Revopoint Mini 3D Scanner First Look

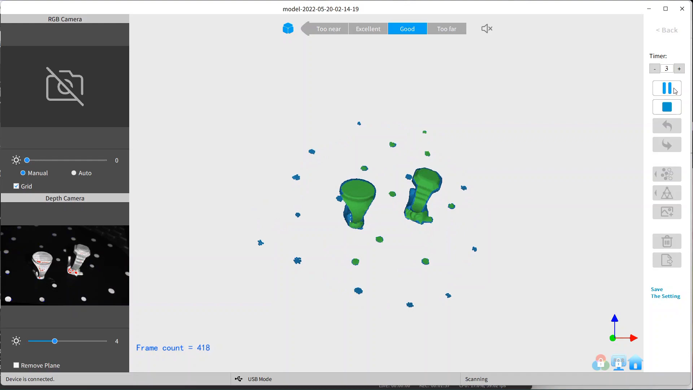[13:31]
so it it didn't scan the bottom but it's the bottom is nothing it's easy enough to just remodel that part